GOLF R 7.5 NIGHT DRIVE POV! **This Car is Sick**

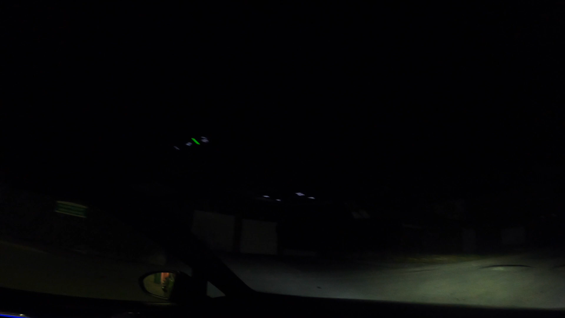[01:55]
It was an epic fail because all you could see was the center of the steering wheel.
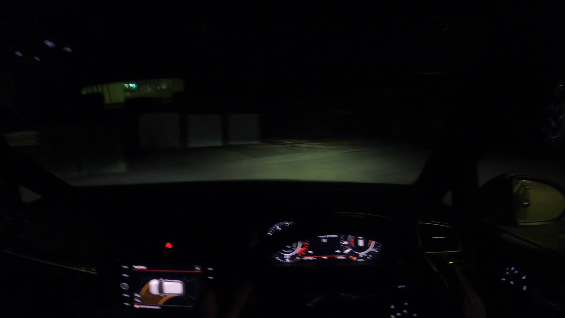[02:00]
So this time I'm gonna try and make sure you guys have got a good view of everything that I can see. And right now, you know what, I'm just chilling.
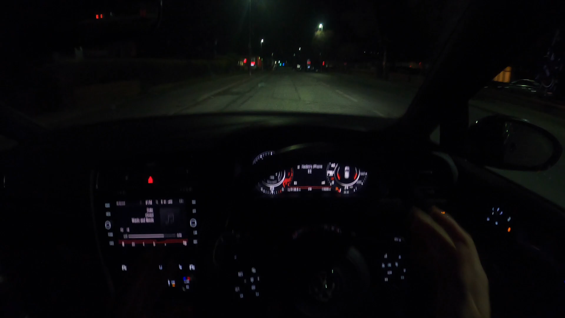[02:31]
So oh man, that feels good. So right now I'm in normal because obviously we're just cruising through these normal streets. I'm gonna take a little detour, put the car into sport, and let's take a little shortcut.